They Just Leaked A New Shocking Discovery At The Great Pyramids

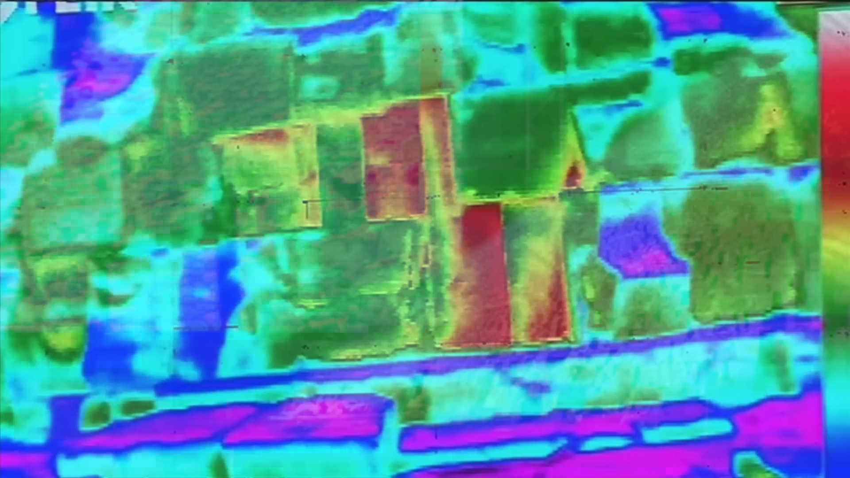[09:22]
one section of the eastern base displayed a temperature difference of up to 6 degrees.
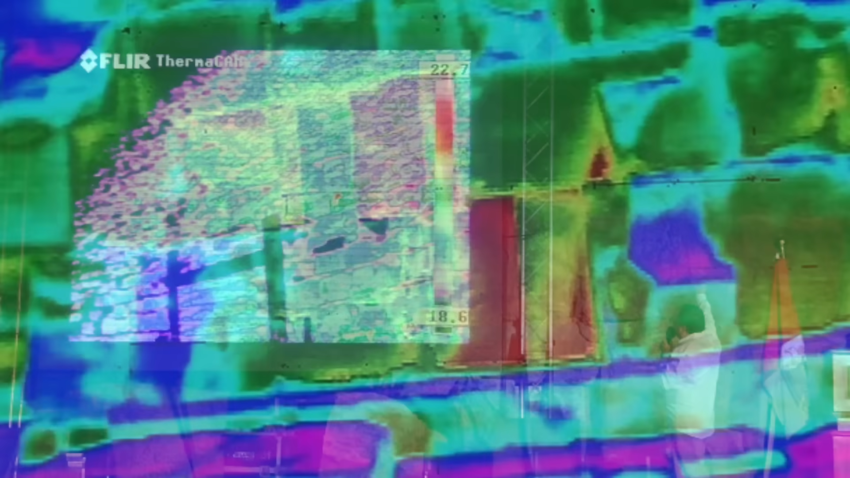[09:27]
This is an enormous variation in thermographic terms and suggests that something fundamentally different lies behind or within that section of the pyramid wall.
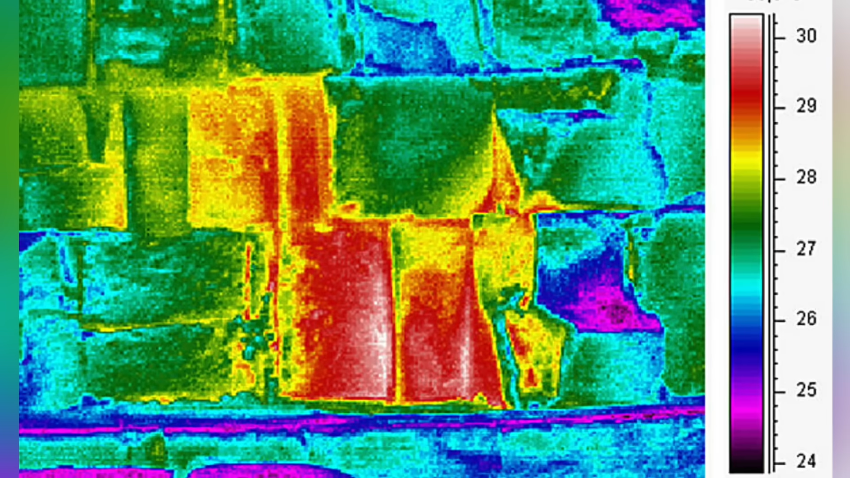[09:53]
In the case of the Khufu Pyramid, the anomaly is not only unusually warm, but is also confined to a specific set of blocks,
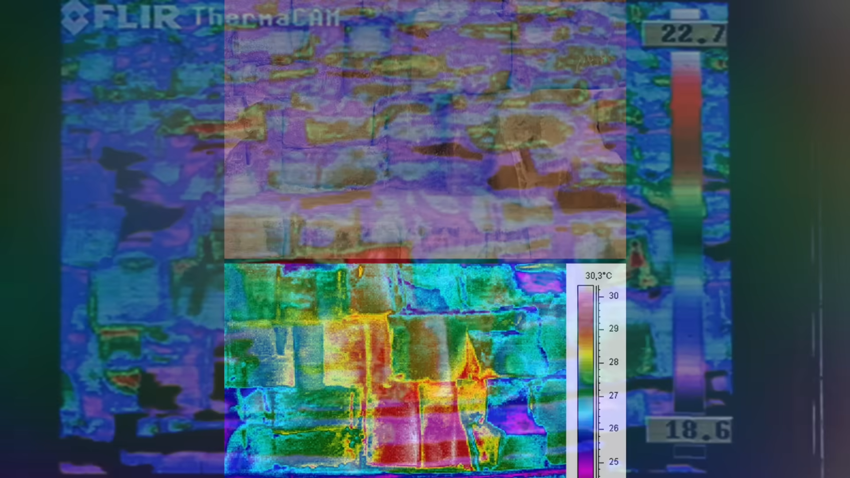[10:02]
suggesting the presence of a cavity, an undiscovered chamber, or differing construction material behind the facade.
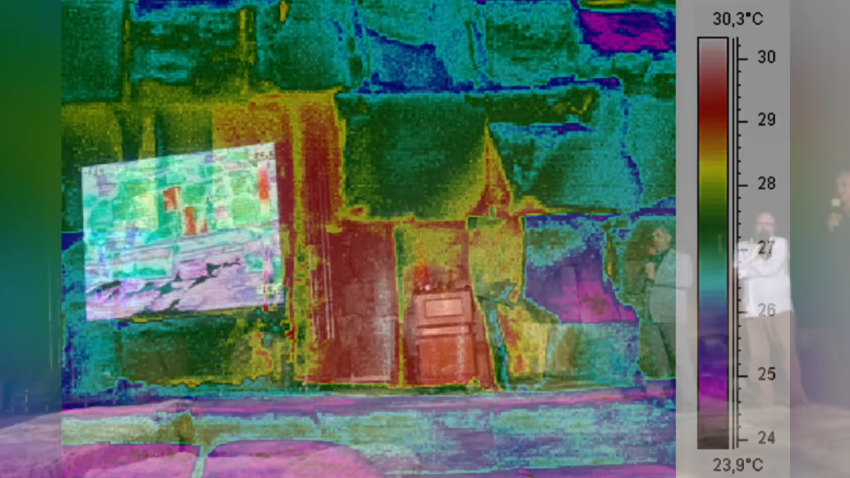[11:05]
On screen: scale top 30.3°C, scale bottom 23.9°C
but no conclusions will be drawn until further investigations are completed. The team plans to build thermal models and conduct extended surveys to explore the possibilities.
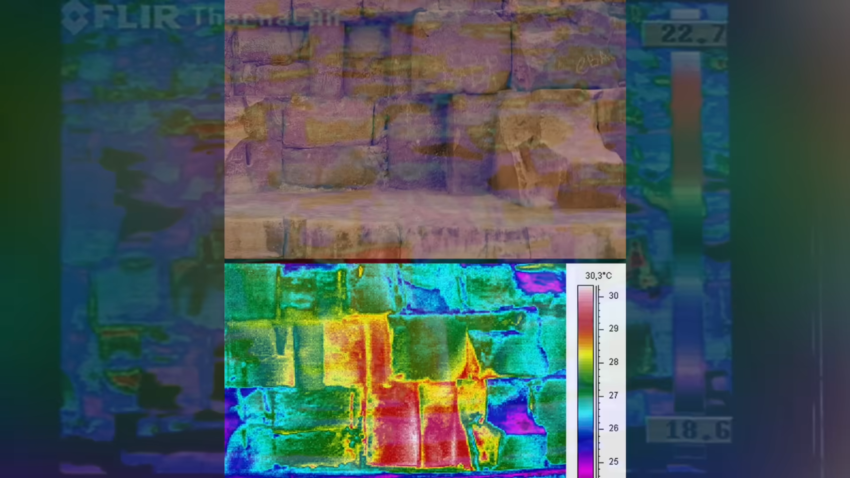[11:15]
The anomaly could represent a hidden corridor, an architectural feature meant to relieve structural pressure, or even an undiscovered chamber.
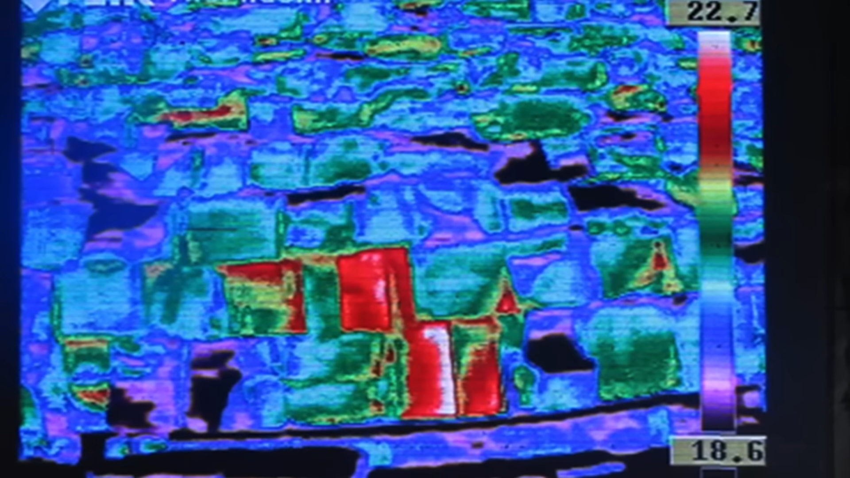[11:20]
What makes it all the more intriguing is that this heat anomaly echoes other mysterious findings within the same pyramid,